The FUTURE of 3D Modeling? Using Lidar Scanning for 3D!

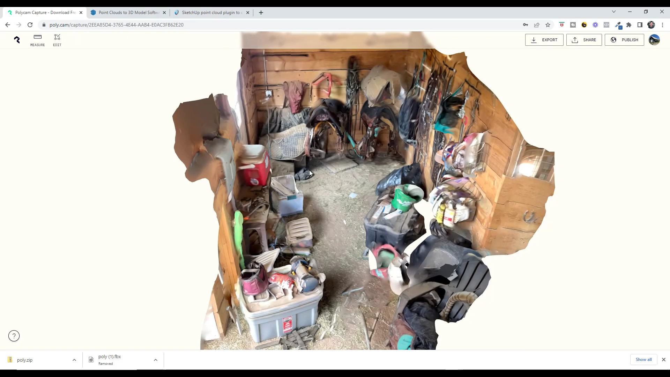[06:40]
And so there's a ton of stuff in here and it's just kind of a clunky space in order to do any work in, right? Well, let's say that I wanted to figure out how big this space is so I can put like mats down on the ground right here, right? So measuring this could be a little bit difficult with all of the stuff in here. Like we could definitely work around this and get a tape measure across. And all of that.
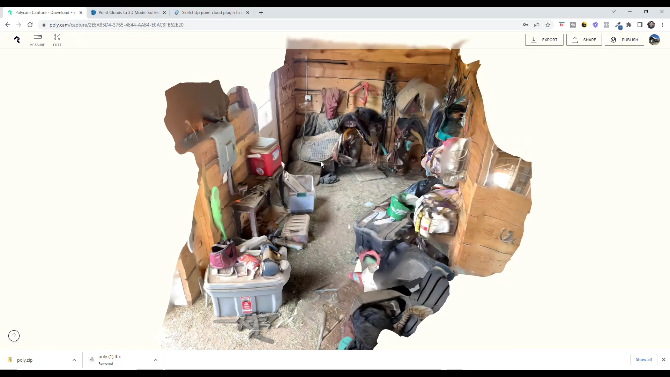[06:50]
But what I was able to do instead is I was actually able to walk into the space and I was able to pick up a scan of it using the LiDAR on my iPhone. And this probably took me about 10 seconds.
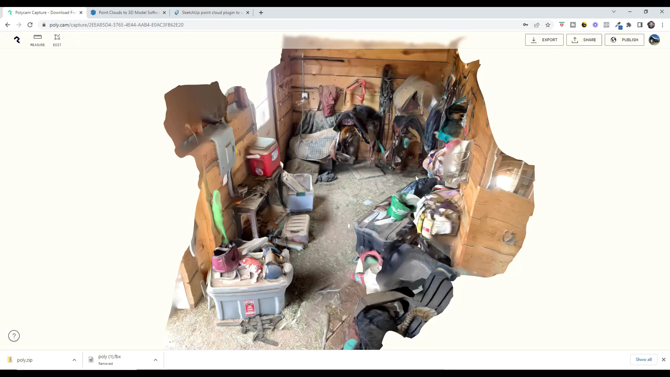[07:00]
So something like that. Well, what I can do is inside of the Polycam app, and you can do this in SketchUp as well. I can actually use the measure function in order to figure out real world distances.
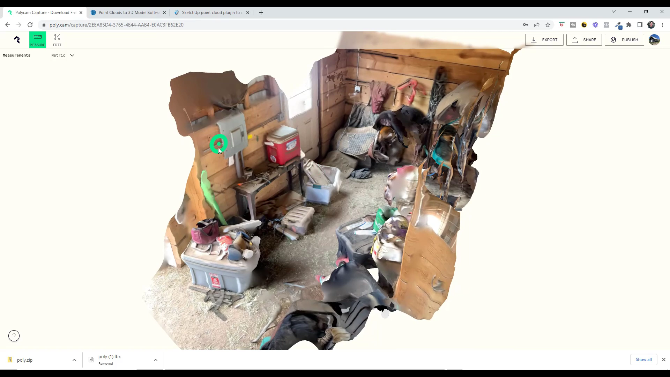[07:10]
So for me, and I know some of you hate this, but I'm going to switch this to Imperial. So for me, I can come in here and I can click on this wall right here and
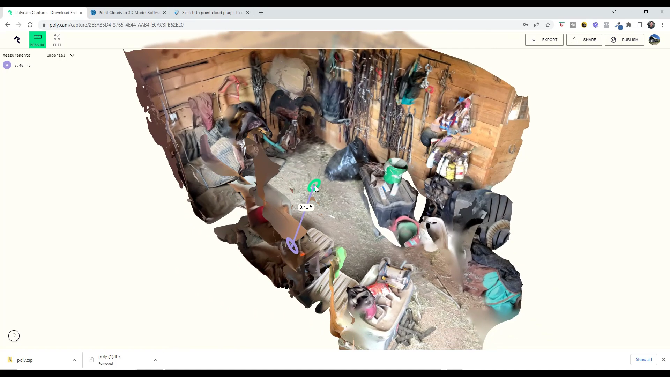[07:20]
I can move my mouse across and I can click on this wall and I can see what the actual distance across that space is. And you can do this in multiple different times and multiple different locations just to verify that your measurements are correct, right?
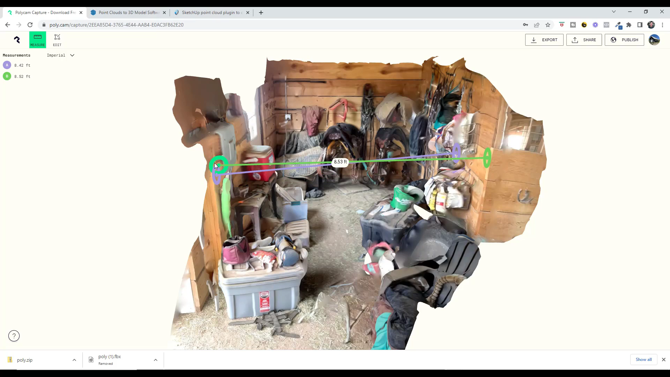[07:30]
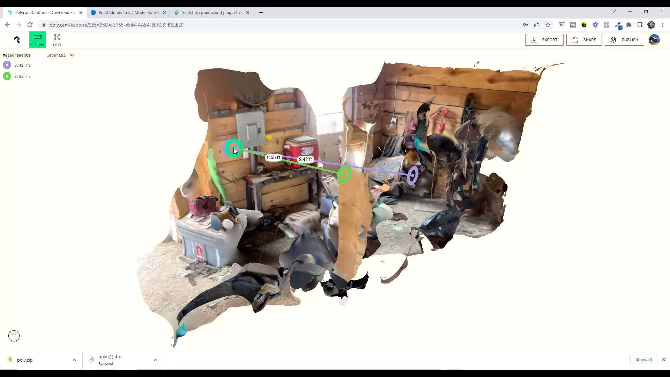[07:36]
So like for example, if I do this the same height over here, I can figure that this is going to be about eight and a half feet.
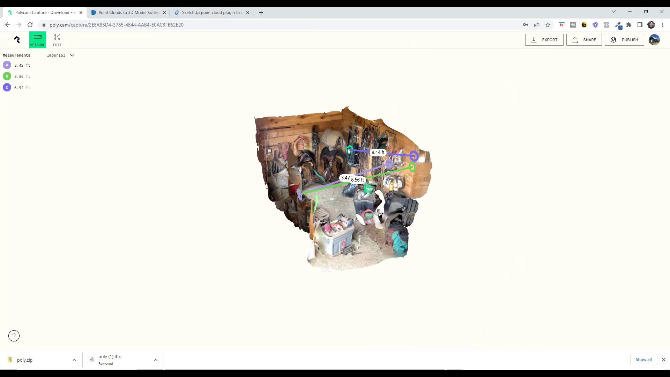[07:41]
And I can draw another point to the back wall right here and I can see that the space is 11 feet long. So I know that I need to get enough mats to fill up an eight and a half foot space by an 11 foot space.
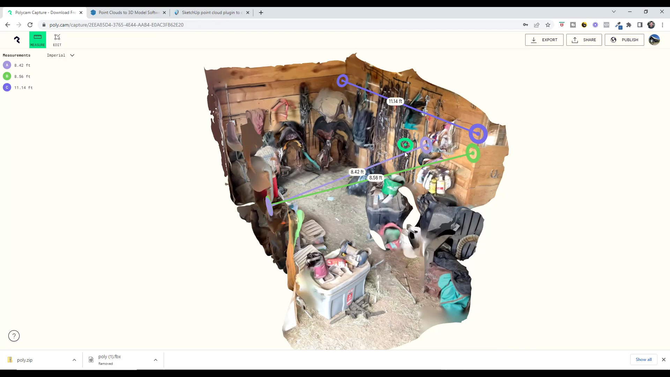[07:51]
And what's great about this is I don't have to worry about forgetting anything in the space, then going back and measuring it later, which I'm sure we've all done. I do it all the time.
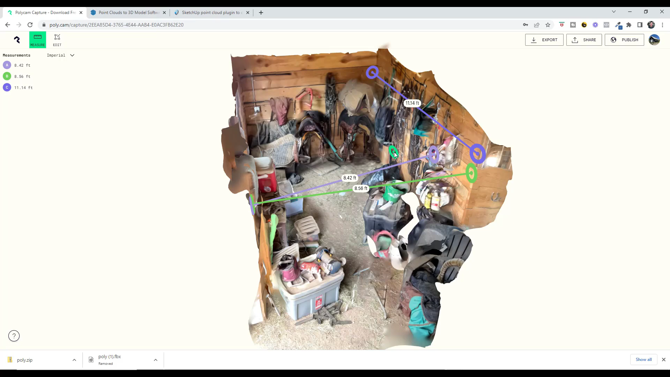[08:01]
What this does is this gives me a complete picture that I can get on my phone.
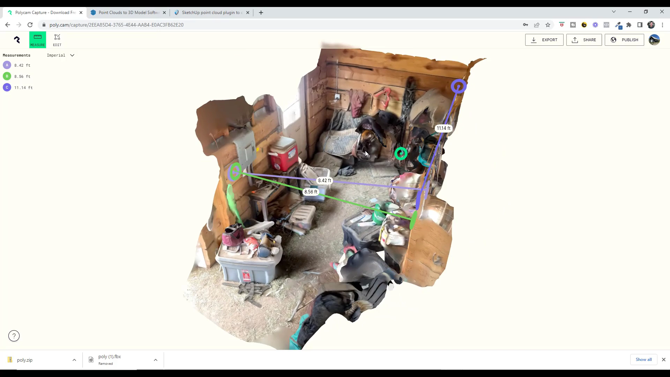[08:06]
I can upload it online and then I can come back and I can actually model from it really quickly.
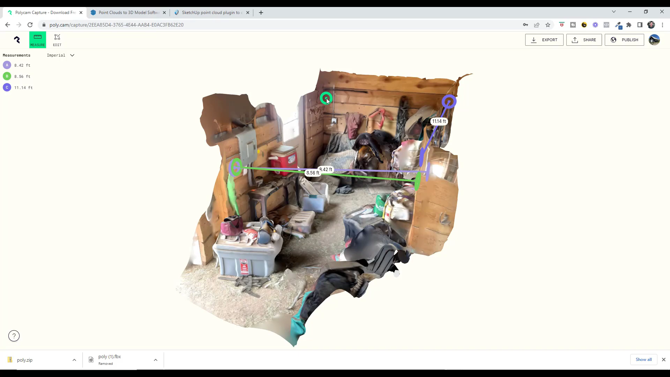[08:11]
So I can also figure out things like if I wanted to figure out how far this door was from the wall, I could do that. So I can measure the width of my door in here. And you're really just kind of limited by the amount of time you spend scanning the space.
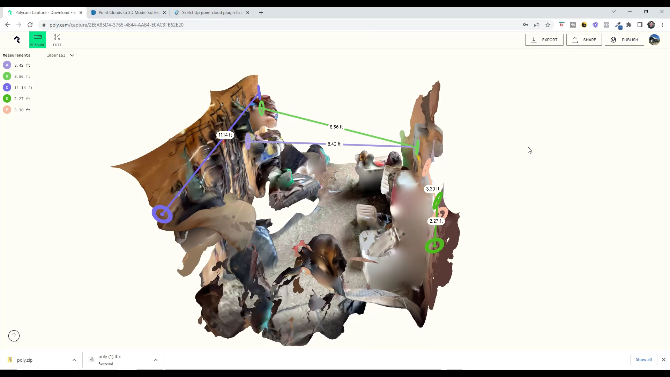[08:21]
So for example, I scan this space moving forward, but if I look around to the backside right here,
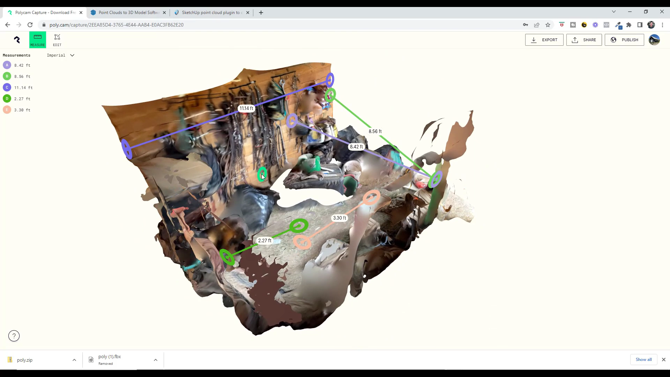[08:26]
there's a gap because I didn't walk around to scan the backside. All right, so this is how I'm currently using LiDAR scanning,